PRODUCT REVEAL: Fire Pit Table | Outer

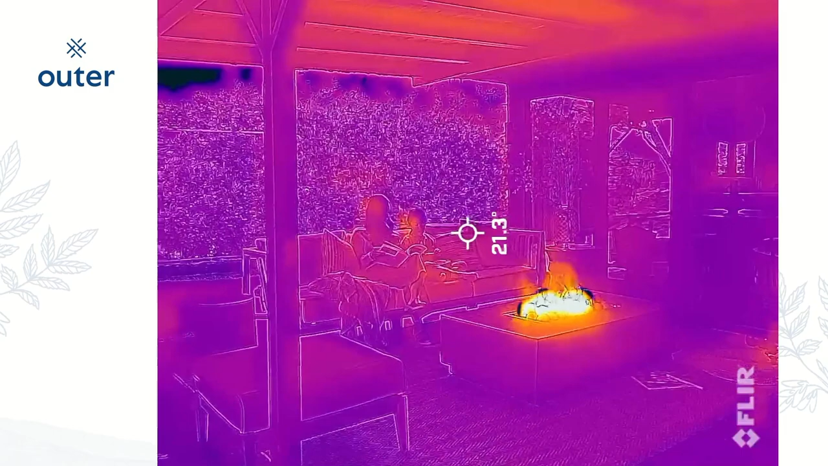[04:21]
And it stays going straight up. It stays going vertical. And that's the thing that's so cool because my sister has a really cool fire pit and her flame gets really high.